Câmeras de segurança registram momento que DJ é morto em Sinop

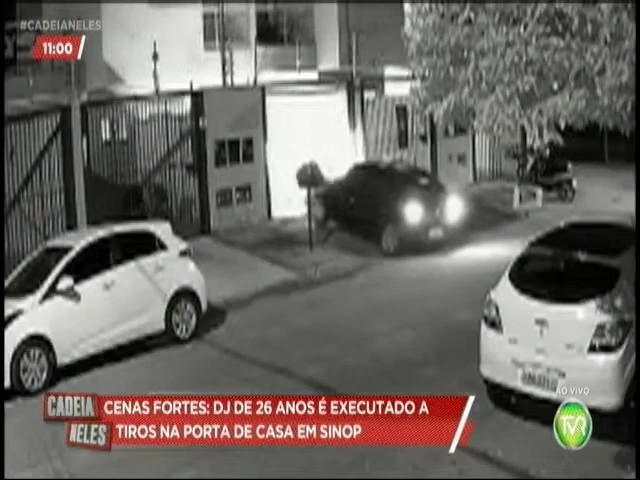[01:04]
26 anos de idade, até que ele é retirado de dentro do carro. Um retira ele dentro do carro, o outro dá a volta do carro. E ali, disparos são efetuados até que a morte é constatada. Não se sabe a linha de raciocínio ou de investigação,
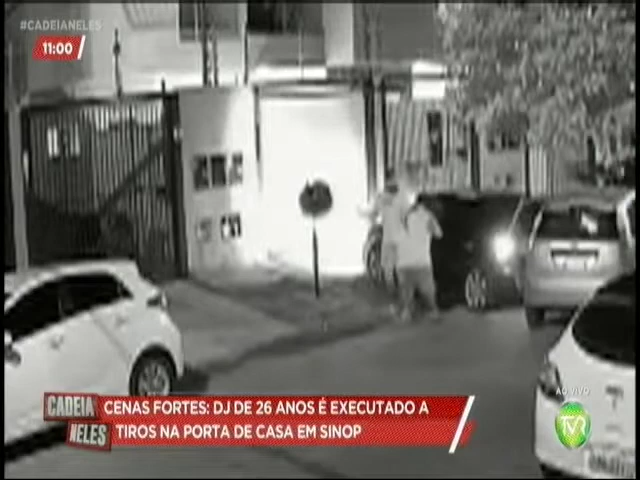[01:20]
são várias delas, entre elas, de envolvimento com facção criminosa, uma das motivações que está sendo investigada pela Polícia Judiciária Civil, através da Delegacia de Homicídios e Proteção à Pessoa. Mas o mesmo acabou recebendo disparos em seu corpo, na região da frente, também das costas, e a perícia técnica acabou encontrando três cápsulas, a qual não foi divulgado qual seria o armamento.